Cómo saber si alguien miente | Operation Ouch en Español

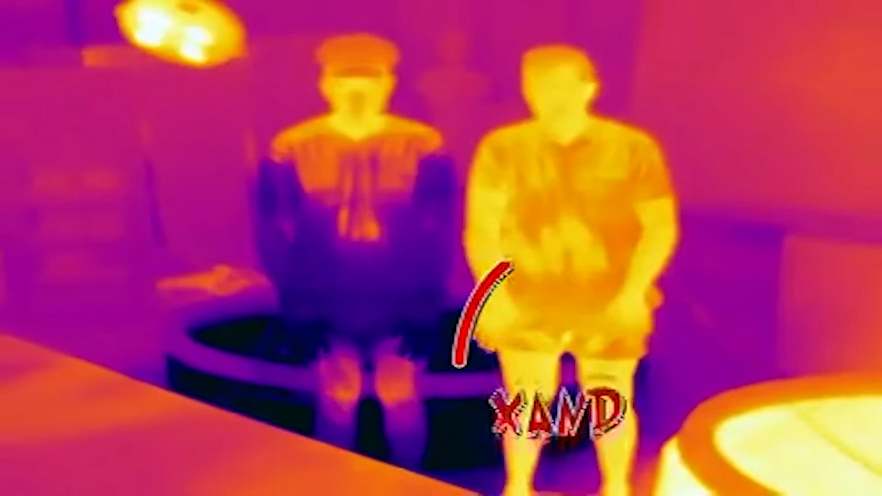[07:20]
Gracias a esta cámara de imagen térmica, podemos ver lo caliente que está el exterior del cuerpo de Sand.